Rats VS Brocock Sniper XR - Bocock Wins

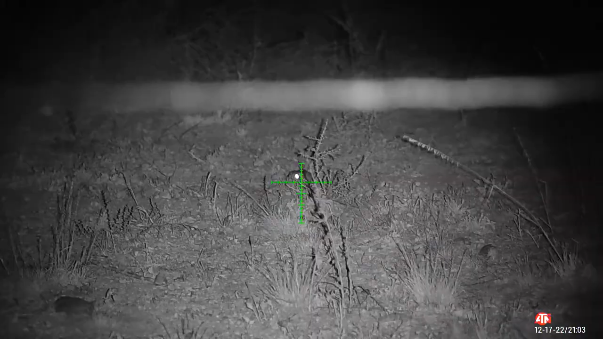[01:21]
That's the one I saw. Did I get it? Yeah, oh, it's flipping big.
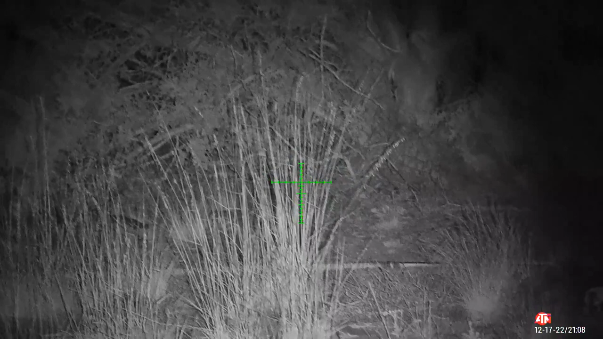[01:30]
Nice. Left of it, I think. Oh, there's three. There's one.